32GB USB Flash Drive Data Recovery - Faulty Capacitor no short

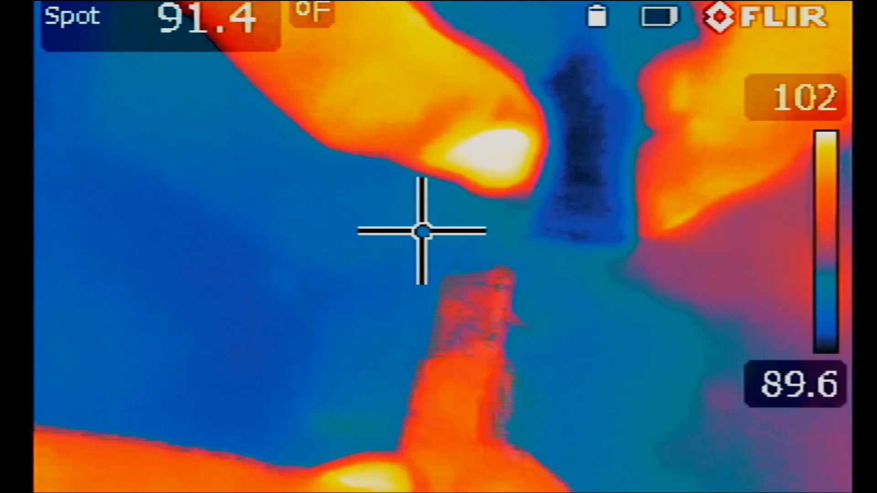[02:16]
On screen: spot 91.4°F
What I want to do now is test the drive under a thermal cam to see if we see anything obvious. Okay, so let's plug it in.
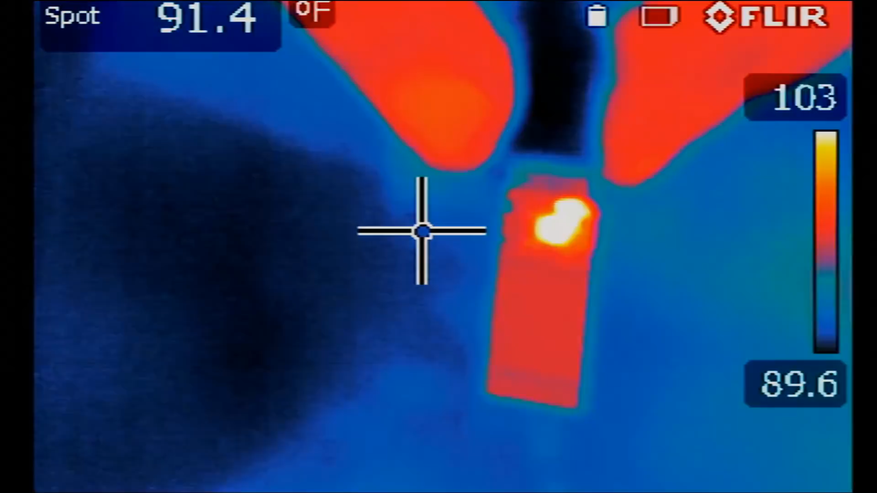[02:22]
On screen: spot 91.4°F
And look at that.
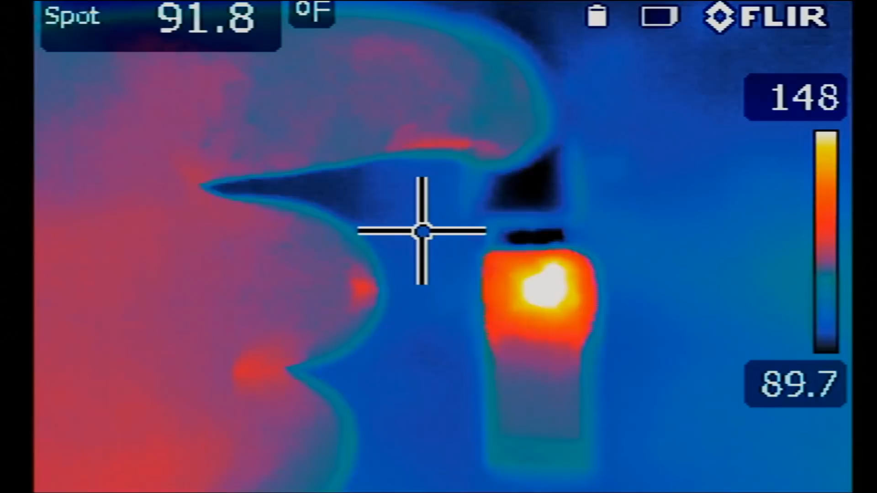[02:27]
On screen: spot 91.8°F
I mean look at that, we see two hot areas, the controller itself and a capacitor that's beside the controller.
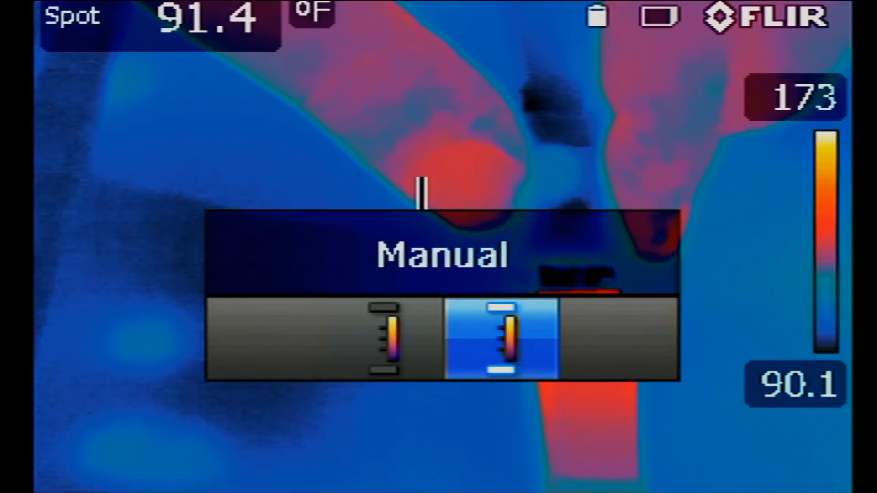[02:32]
On screen: spot 91.4°F
That's not normal.
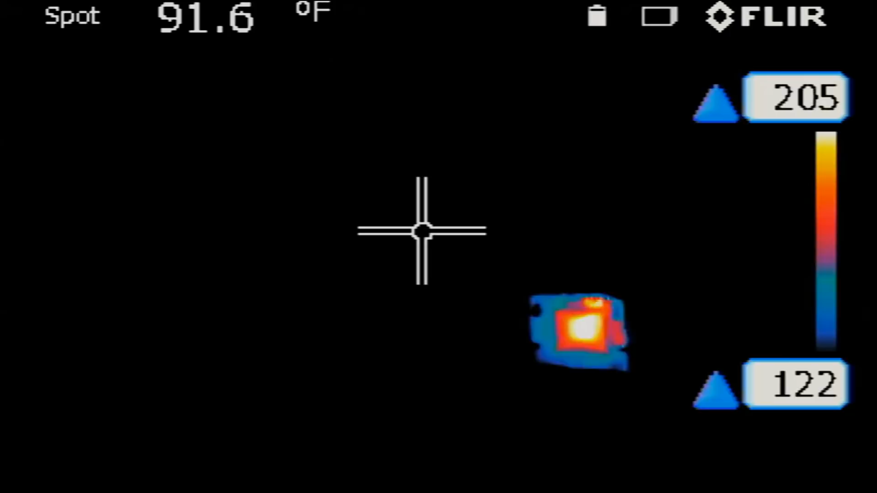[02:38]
On screen: spot 91.6°F
The controller should get hot but not the capacitor. So I'm thinking there's something going on with the capacitor.
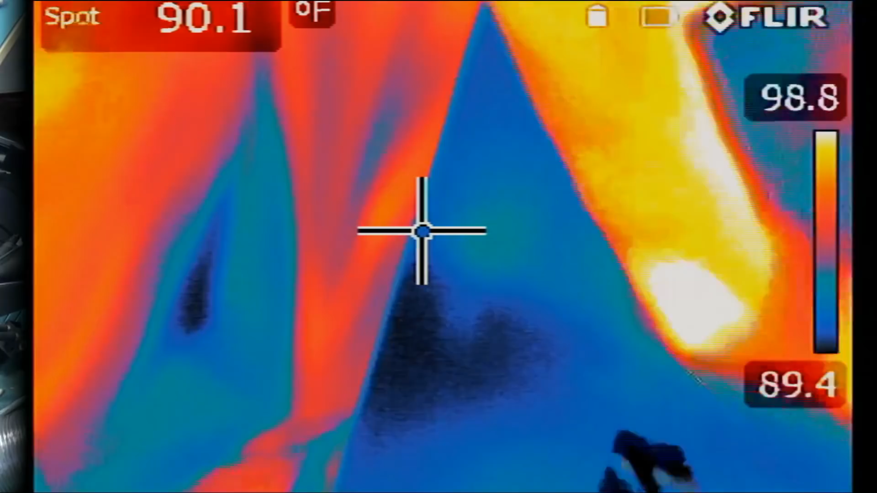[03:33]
On screen: spot 90.1°F
Let's go ahead and test the drive after we remove the capacitor.
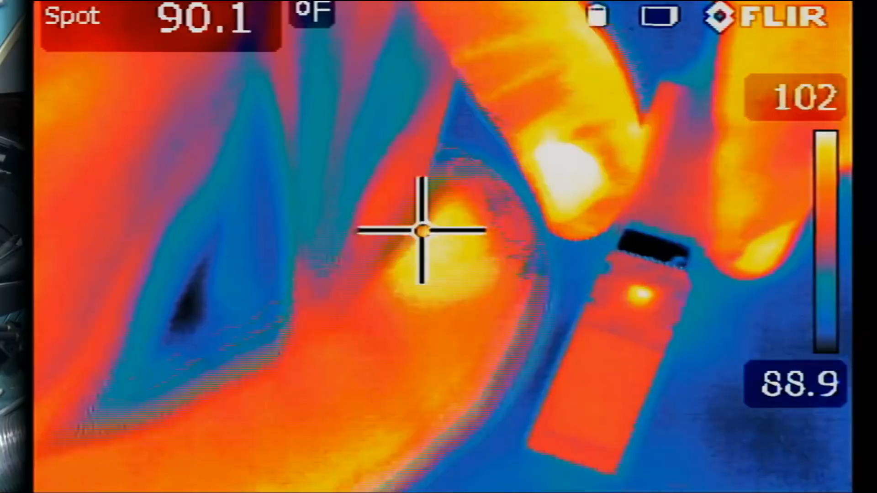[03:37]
On screen: spot 90.1°F
Oh, the computer recognized the drive! Wow!